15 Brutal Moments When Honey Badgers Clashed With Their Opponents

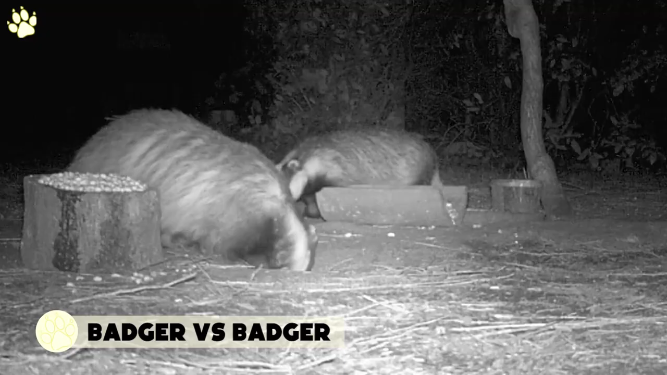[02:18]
Badger Sometimes, badgers don't get along with their own species.
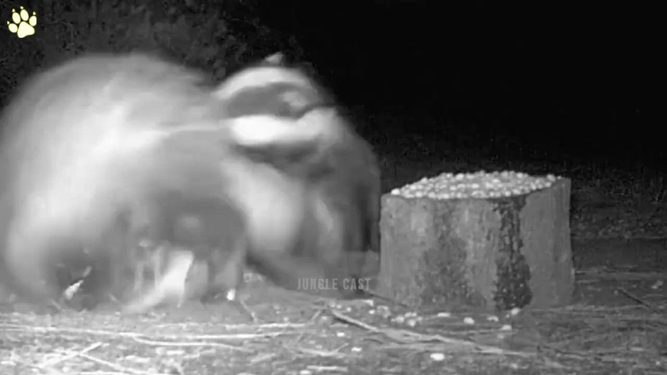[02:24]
These two male badgers got into a serious scuffle, and when all was said and done, the two protagonists walked away with serious injuries. This is an excellent illustration of badger behavior when they come across an intruder in their territory.
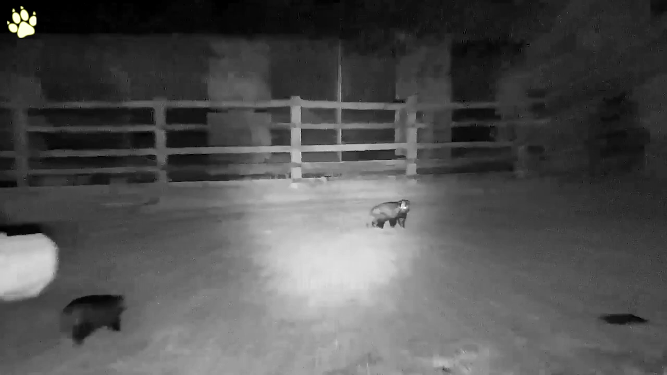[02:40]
Patty, one of the oldest female resident badgers and the most dominating of the females, has discovered this unfortunate newcomer.
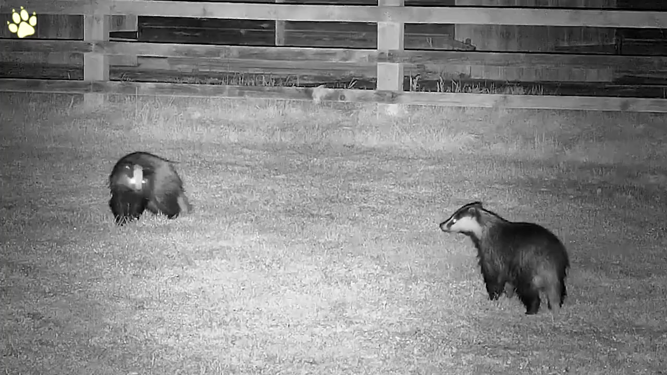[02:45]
She is adamant that this is her patch, and that the visitor is not welcome. She uses traditional aggression methods, such as scraping the ground and the fight finishes in a skirmish. Most of the growling comes from the newcomer, who is attempting to seem as frightening as possible. The owners of these badgers obviously wanted to help it out because it appeared to be in poor health,
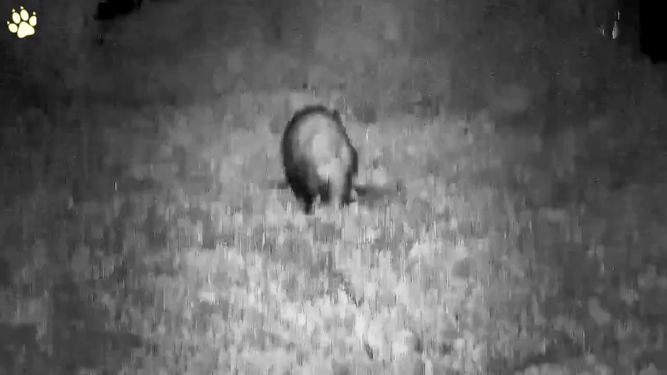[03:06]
but they didn't want to encourage it to return if it was going to be attacked for trespassing.
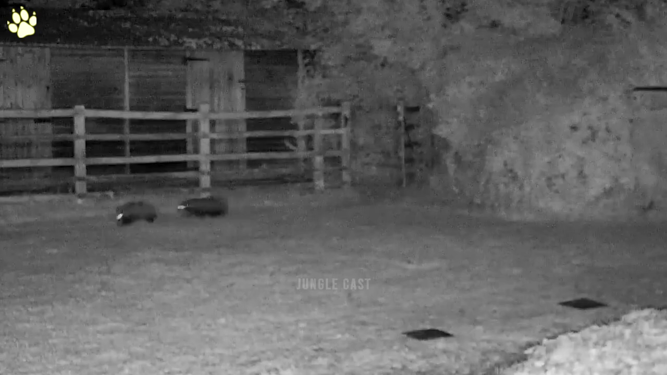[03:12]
Another territorial dispute between two American male badgers. And I must say, this fight is a dandy, as the two animals go at it with all their might.
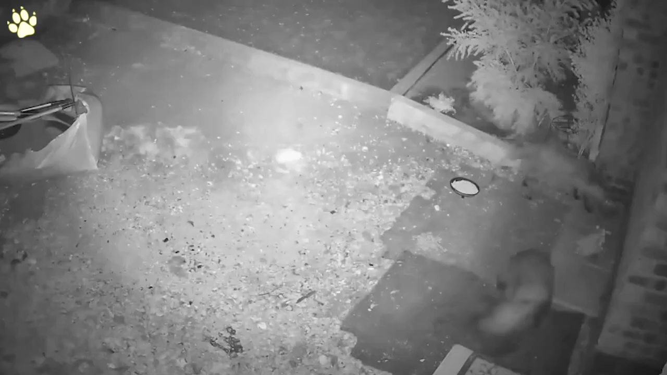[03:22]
It looks like food may be the prize, but I'm just speculating, as one of the badgers chases the other one away. These two male badgers are fighting it out,
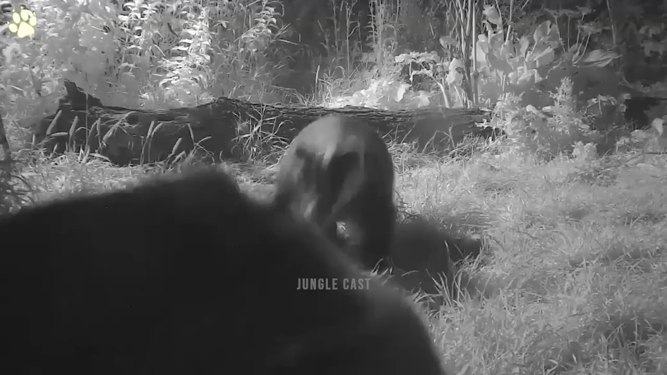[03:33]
probably trying to settle a territorial matter or perhaps fighting over a female. Anything is possible, but these are two of the most probable reasons the badgers would engage.
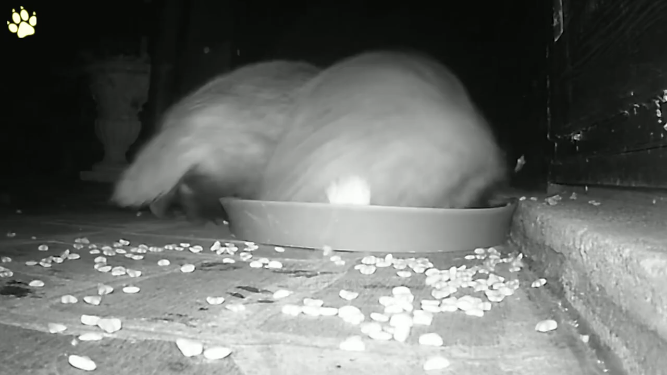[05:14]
Both badgers are starving, and they want the entire contents of the bowl to themselves.
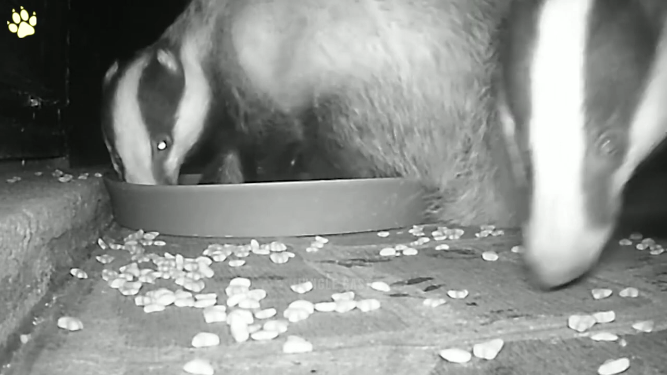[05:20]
At some point though, they settle for whatever they can get, without paying attention to each other. This fight is vicious, and I wouldn't want to be next to these two warriors while this is going on. I mean, look at these two go!
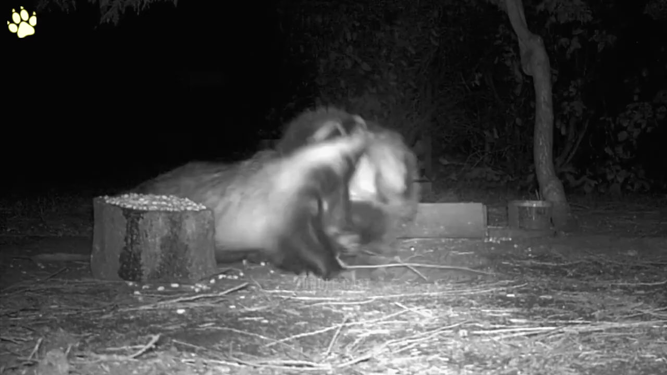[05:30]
One badger manages to bite the neck of the other, but nothing stops either of the two from continuing. Badgers often take their fights into residential backyards, such as these two, and it can be at any time of the day or night.
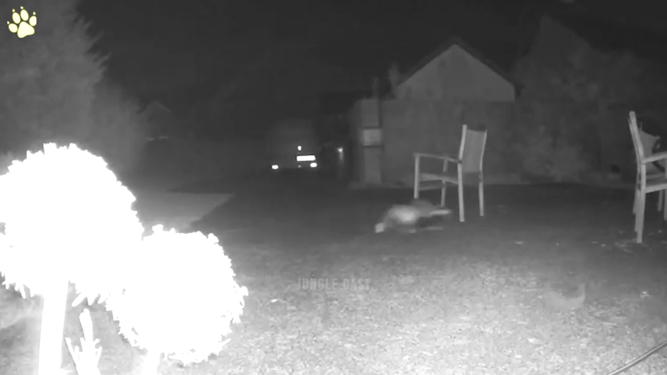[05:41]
And trust me, if it happens in your backyard, you will know that they're there. Two badgers fight towards the end of a damp mid-August night, when worming conditions were almost certainly good.
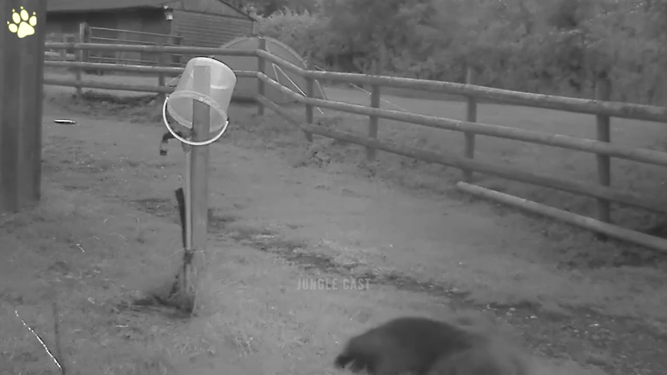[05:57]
One of the combatants during the first two bouts of fighting has a very mucky face, a sure sign its nose has been pushed deep into the soil while searching for its favorite food.
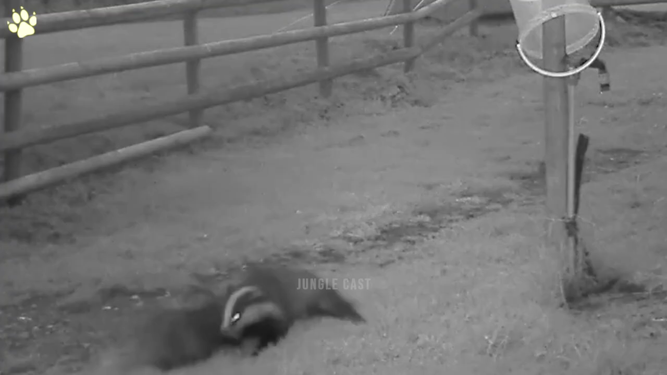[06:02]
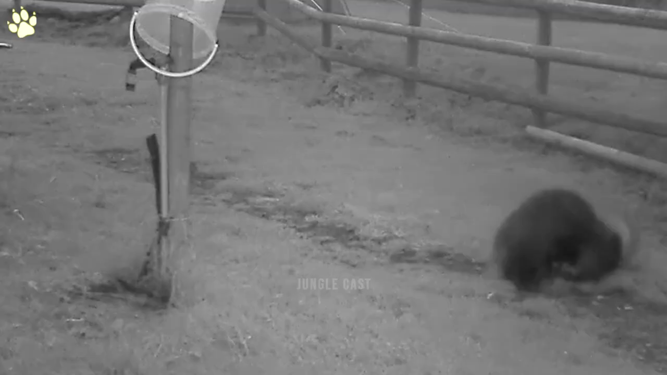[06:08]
The cause of the animosity is unknown, but it's likely that one of the badgers, or maybe both, were interlopers from another social group.
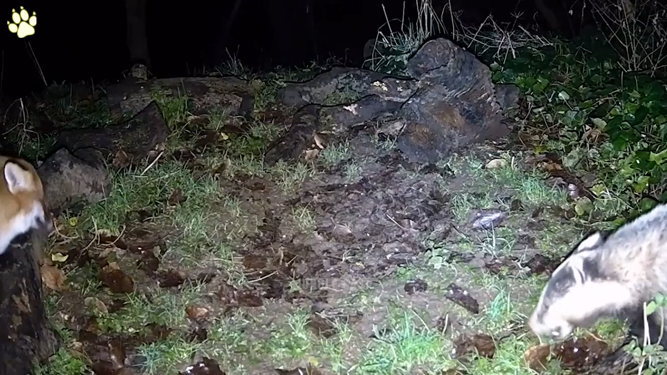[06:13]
13. Fox vs Badger Foxes and badgers have been known to share kills and work alongside one another during certain hunts.
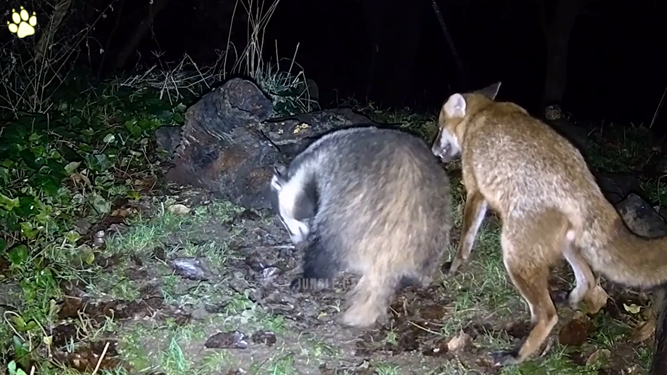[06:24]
You can see what I mean in this video, while this fox and badger forage as they respect each other's presence. A fox bothers this badger while he eats dog food, but the badger is too hungry to care.
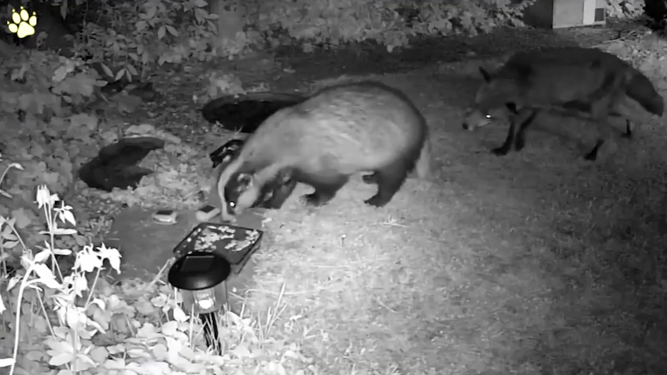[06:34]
The fox is adamant and will not stop smelling and biting the badgers behind. The badger keeps his cool and continues to eat.
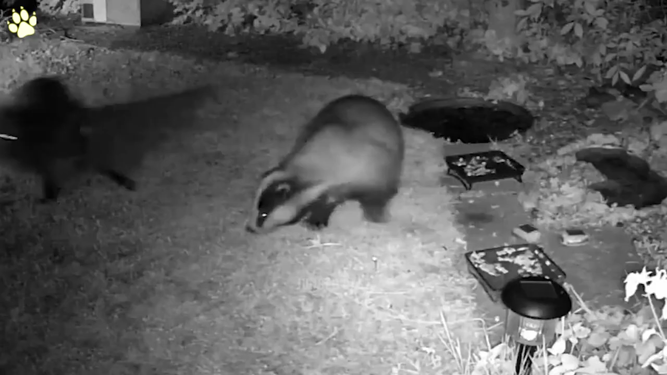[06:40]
These two must know each other, because badgers are vicious, and if this badger wasn't familiar with this fox, he would have already jumped him, unless the food is that good and he doesn't feel anything. 14. These two are eating next to each other, but the fox eventually loses his patience, and after staring at the badger for a few seconds, he lunges at it to chase it out of there. When a fox gets too close to a badger to smell him, the badger doesn't appreciate it, and chases the fox.
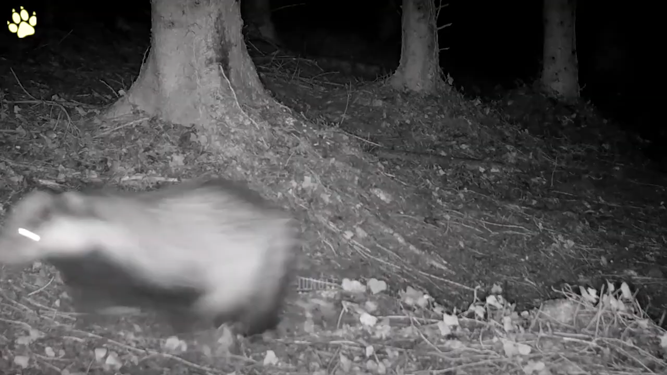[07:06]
It seems to me like badgers and foxes have a love-hate relationship. 12.